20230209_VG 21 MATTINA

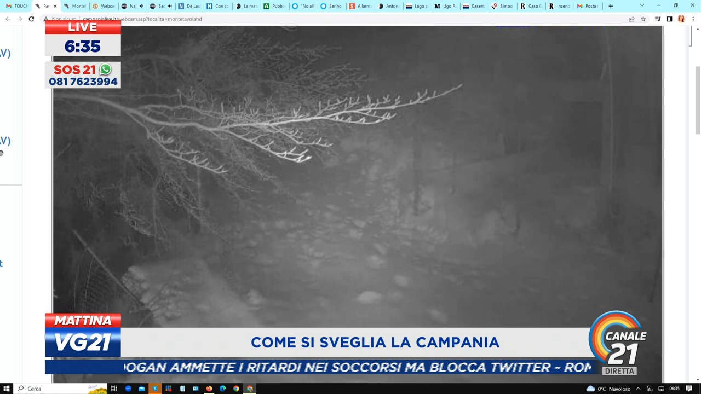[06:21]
ma evidentemente qui saliamo più in alto e la neve, possiamo vedere le impronte, le orme sulla neve, quindi anche abbastanza profonda, ci sono parecchi centimetri di neve.